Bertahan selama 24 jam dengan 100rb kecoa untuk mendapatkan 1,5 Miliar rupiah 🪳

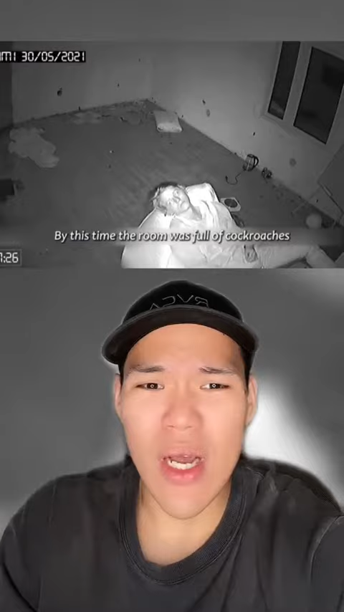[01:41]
Kecoa-kecoa ini semakin banyak di ruangan tersebut dan 24 jam akhirnya berlalu.